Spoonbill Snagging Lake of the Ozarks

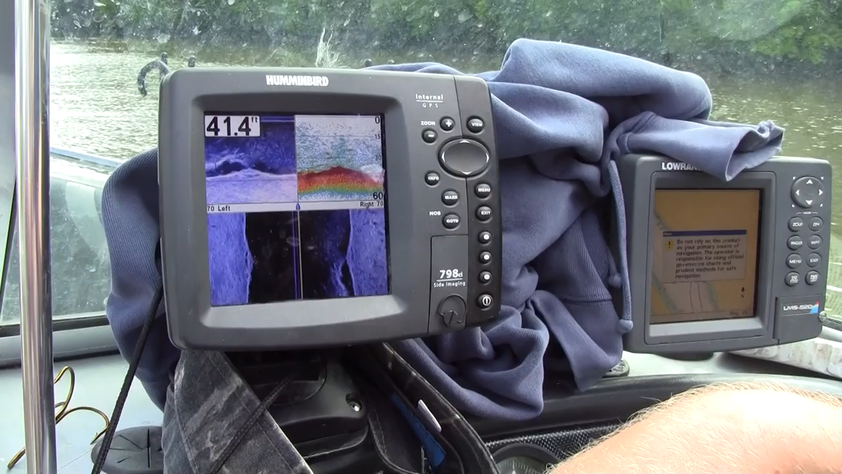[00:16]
On screen: depth 41.4 ft
We're looking for real solid returns. Right now, I don't see any on here that really show what we're looking for,
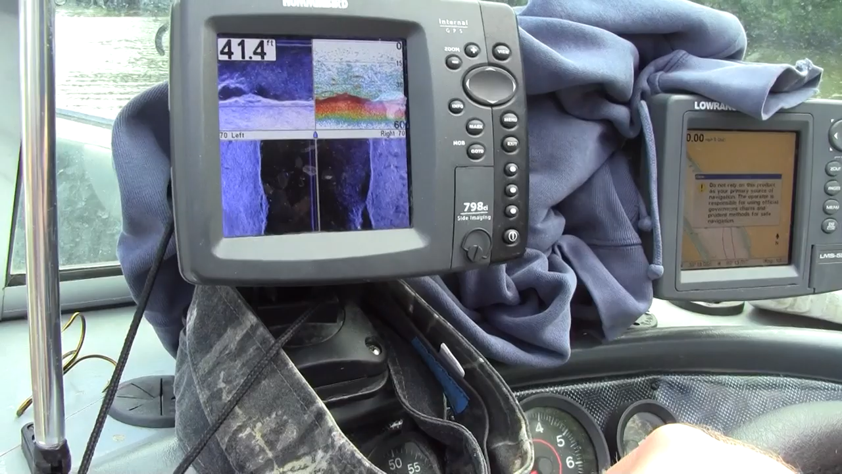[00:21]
but when you see something similar to that right there, it looks like a big, something big on the bottom.
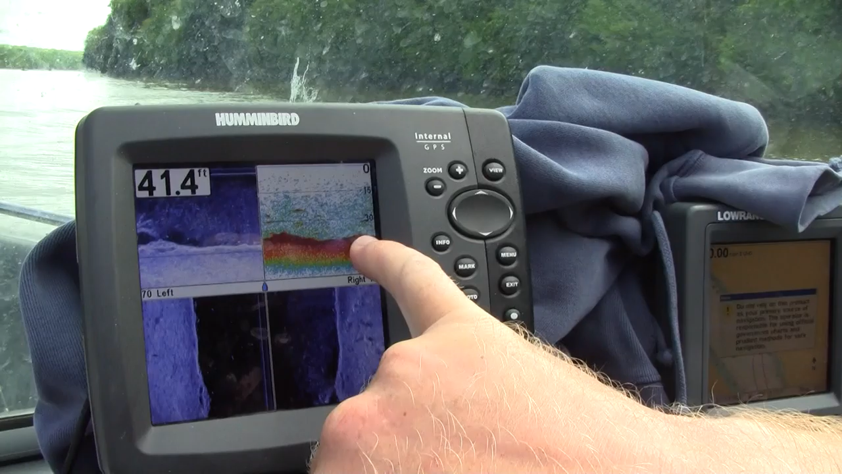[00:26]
On screen: depth 41.4 ft
Right there, you can almost see the bill. It looks like that might be a paddlefish.
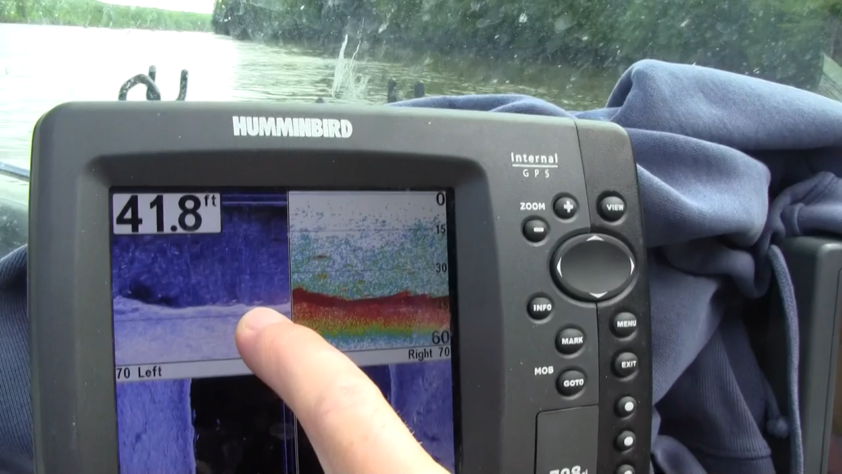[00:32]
On screen: depth 41.8 ft
The down imaging really shows well.
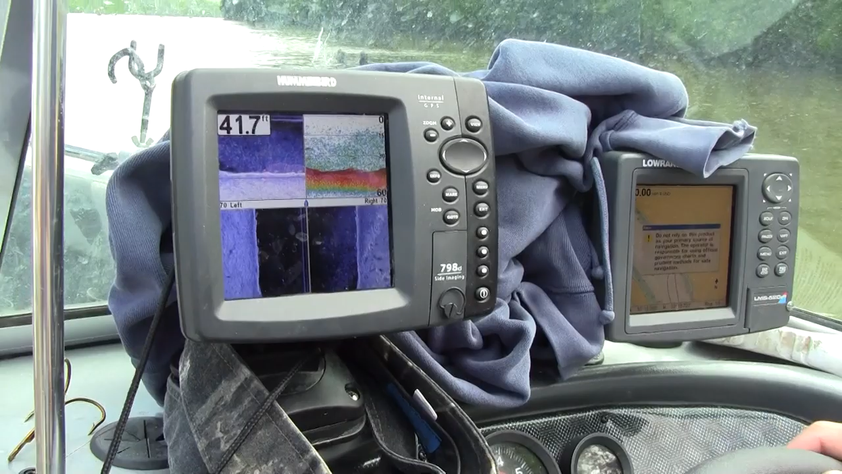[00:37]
On screen: depth 41.7 ft
Here it looks like we're actually going through what looks to be like it could be a school of them.
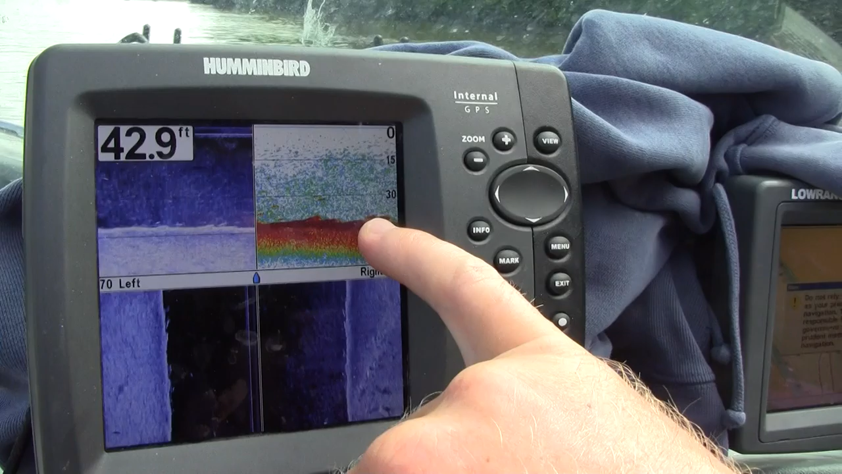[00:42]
On screen: depth 42.9 ft
So you see the real strong returns here, 1, 2, 3. And you come over here and you say, yep, I can see real strong returns. You can also see them on the side imaging here.